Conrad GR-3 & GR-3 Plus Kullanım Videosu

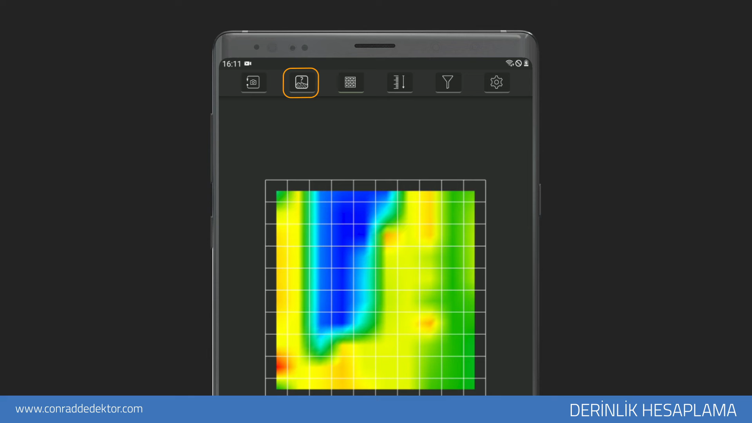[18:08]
Tarama alanınıza uygun toprak türünü seçiniz.
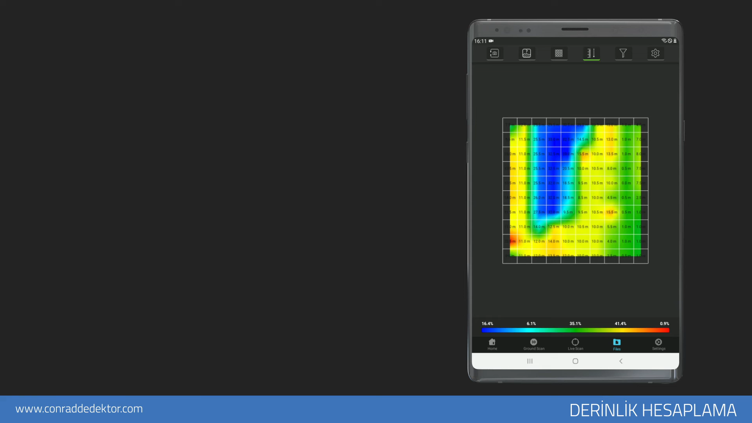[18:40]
Derinlik verilerini açmak için, üst kısımda bulunan derinlik analizi ikonuna basınız.
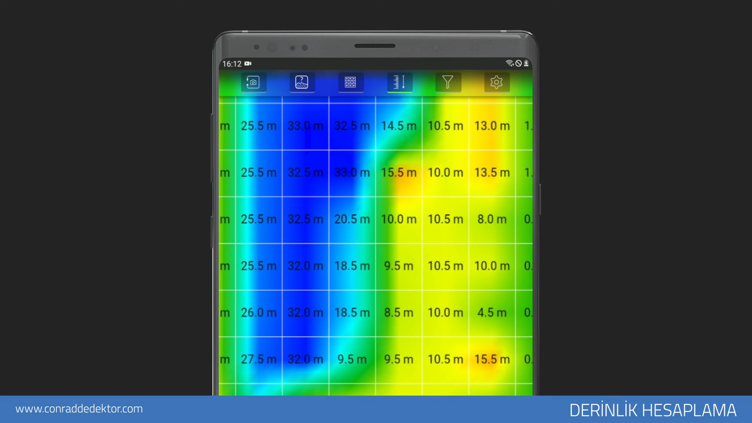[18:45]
Grafik üzerinde yer alan rakamlar metre cinsindendir.
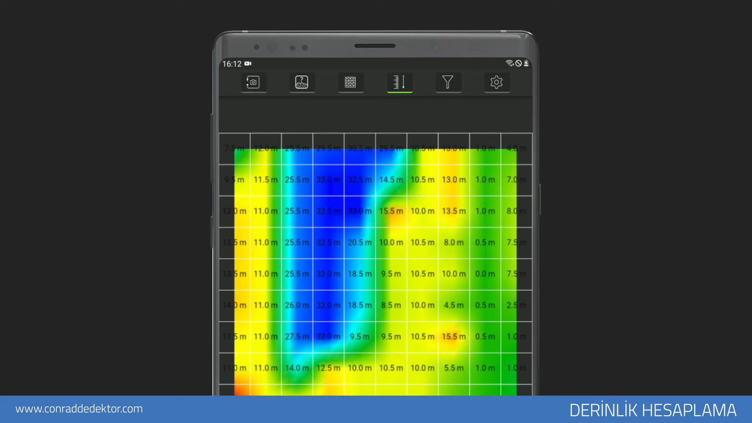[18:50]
Her nokta için derinlik bilgisini her sinyal karesi içerisinde görebilirsiniz. Eğer ölçümlerinizde manyetik etkiye sahip bir nesne ya da yer altında farklı bir anomali yoksa, uygulamada derinlik bilgisini sıfır ya da çok düşük sayılar olarak göreceksiniz. Örnek grafikte görüldüğü üzere metalik obje üzerinde 1.26 yazmaktadır.
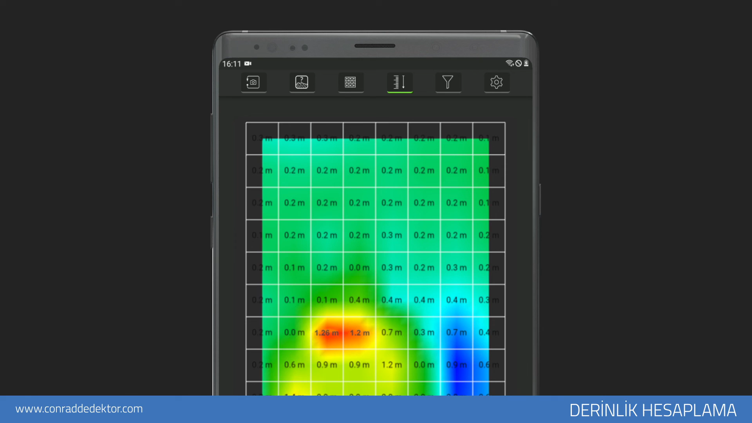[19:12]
Yani metalik objenin derinliği hafif mineralli toprak yapısına göre 1.26 metredir. Derinlik bilgisinde yer alan veriler belirli bir hesaplamayla yapılmaktadır.
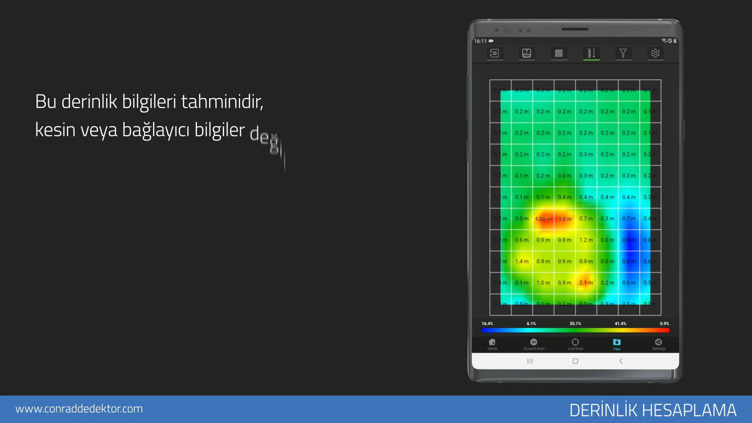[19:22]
Bu bilgiler tahmini olarak size fikir vermektedir. Bu derinlik bilgileri kesin ya da bağlayıcı bilgiler değildir.